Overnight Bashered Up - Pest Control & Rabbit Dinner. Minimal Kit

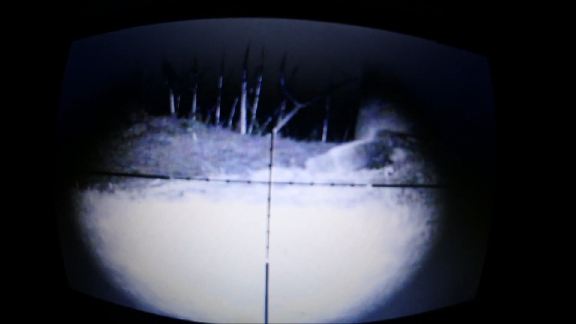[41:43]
It's all souped up now, ready to rock and roll.
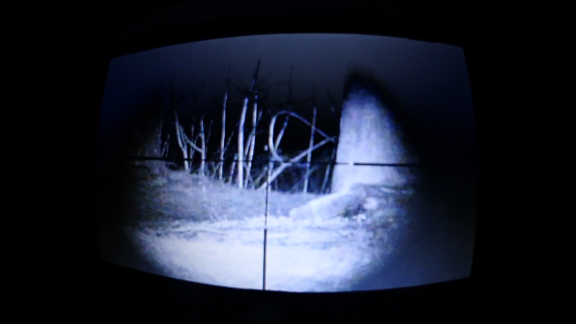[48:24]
Which is surprising. There's a feast on the floor there for them.
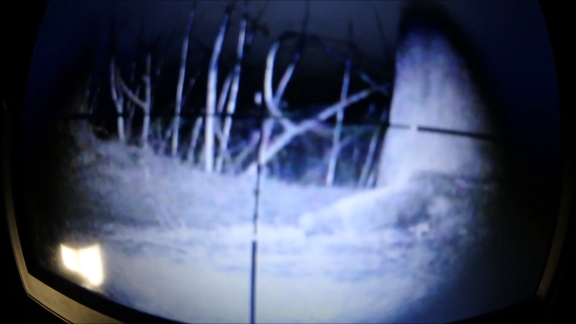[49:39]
they're not coming out to play.